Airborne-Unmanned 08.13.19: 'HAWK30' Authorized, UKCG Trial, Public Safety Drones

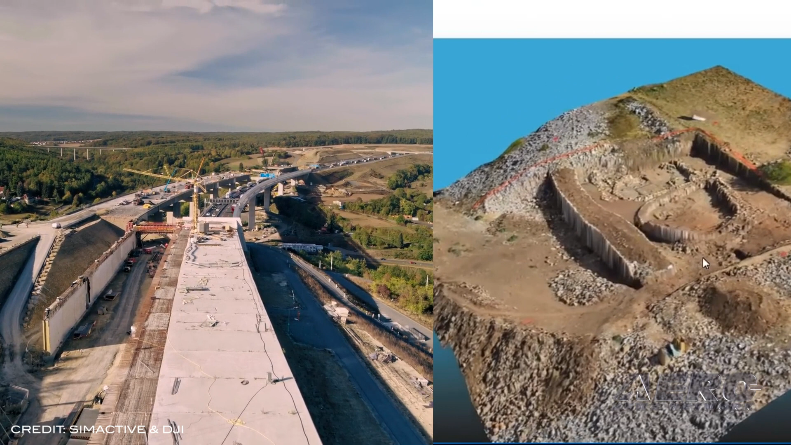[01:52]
SimActive's Correlator 3D is being used in Japan for mapping projects acquired by the DJI Phantom 4 RTK.